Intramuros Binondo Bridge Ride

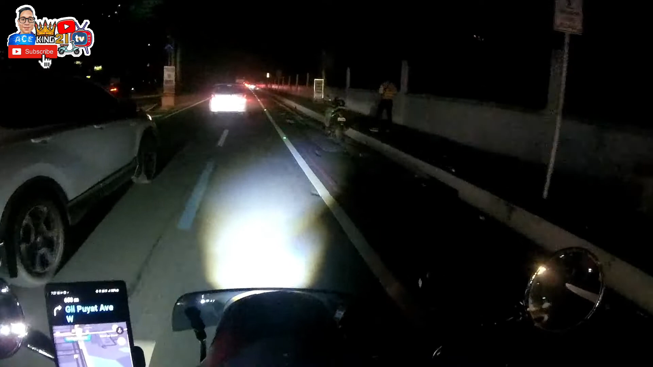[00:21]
Hi guys, dito tayo ngayon sa Ross Boulevard on our way to Makapagal sa Royal Kitchen. Mag-attend tayo ng birthday celebration ni Roman, one of the members of the Best Papas.
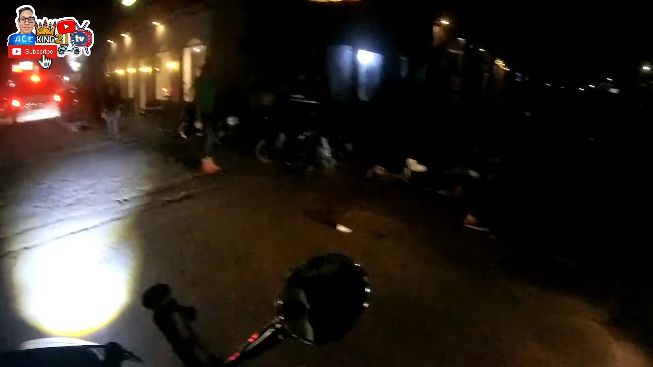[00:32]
So we are running late and after this pupunta kami ng
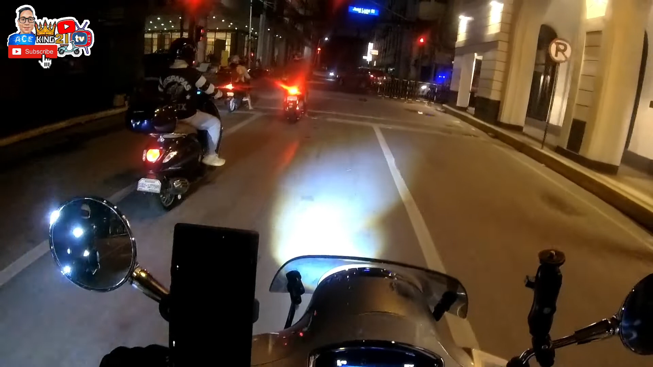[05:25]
ilog na yun. Okay guys, malapit-lapit na tayo sa Intramuros Binondo Bridge.